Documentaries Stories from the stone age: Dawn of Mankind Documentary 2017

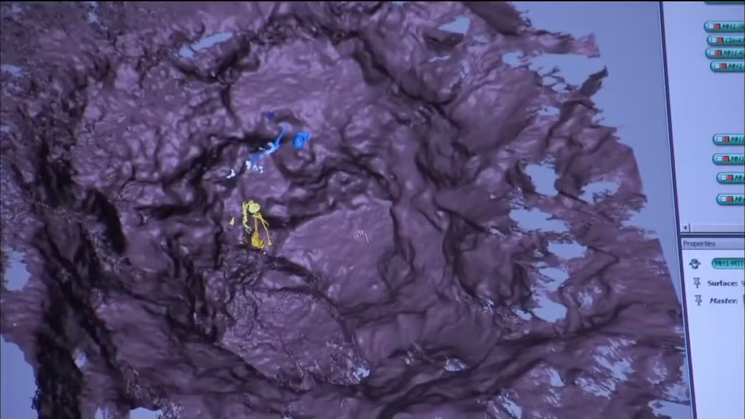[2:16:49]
So the female is this one, and the juvenile is all the bones in blue, all of these. But they were found very close to each other.
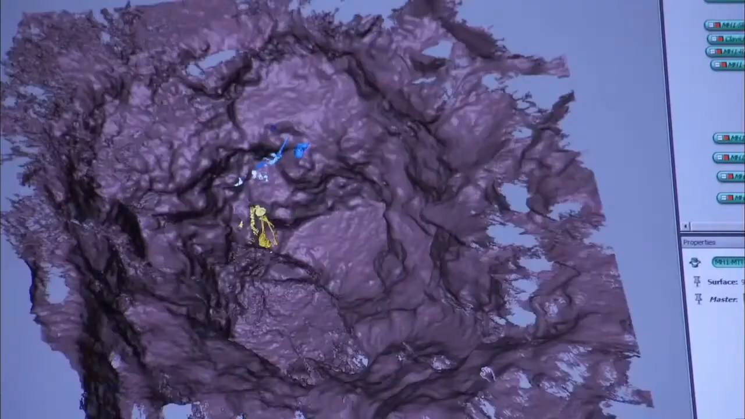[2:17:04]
Arore Val has been creating a virtual real- and the puzzle.